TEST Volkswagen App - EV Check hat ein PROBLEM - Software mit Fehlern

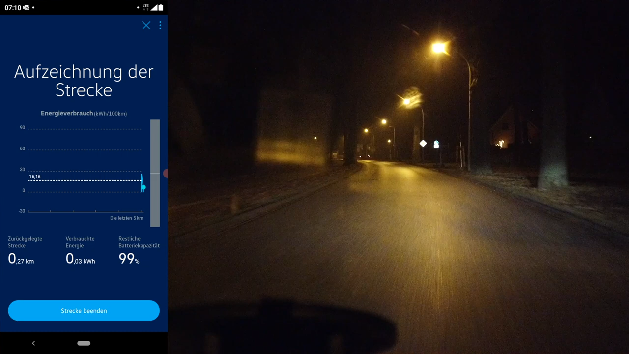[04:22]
Ich werde wahrscheinlich totschwitzen und das wird mir eher zu warm sein. Ich habe in dem Auto auch noch die Sommerbereifung ausgetauscht gegen Allwetterreifen. Sitzheizung habe ich nicht an. Dafür ist es mir jetzt gar nicht so unangenehm. Naja, wir gucken einfach mal. Und dieses Diagramm zeigt so ein bisschen an, also wann man Strom bezieht und wann man rekuperiert wird.